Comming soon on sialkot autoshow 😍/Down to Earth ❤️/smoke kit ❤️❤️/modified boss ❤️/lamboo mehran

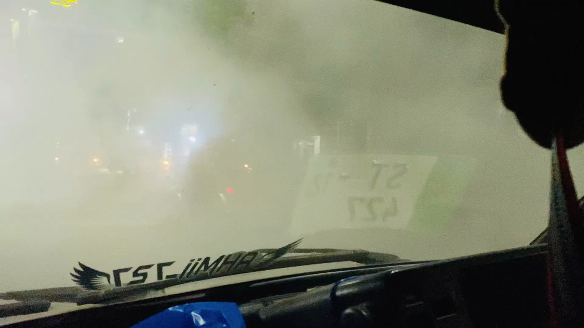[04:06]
जी इधर स्मोक छोड़ा है, नजर कुछ भी नहीं आ रहा।